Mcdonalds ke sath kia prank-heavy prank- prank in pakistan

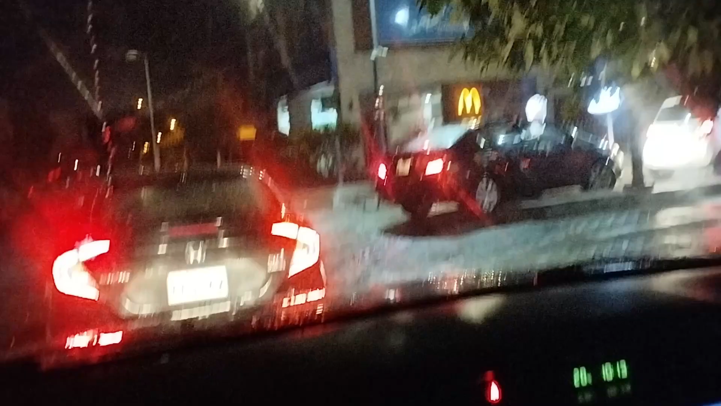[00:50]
मौसम अच्छा हुआ है तो जी मैकडॉनल्ड्स पे भी काफी रश लगा हुआ है,
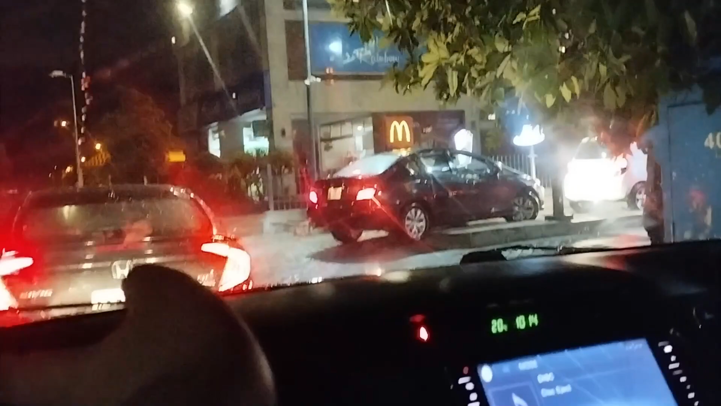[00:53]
पर हमारी बारी जो है ना वो फिर भी आने वाली, तकरीबन आधे घंटे से हम खड़े हैं।